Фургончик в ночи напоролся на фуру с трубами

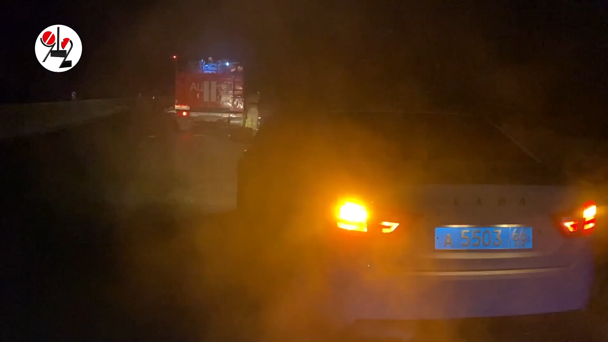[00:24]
фургон Hyundai напоролся на более массивную стоячую фуру Renault и в результате замеса в Hyundai погибли два человека.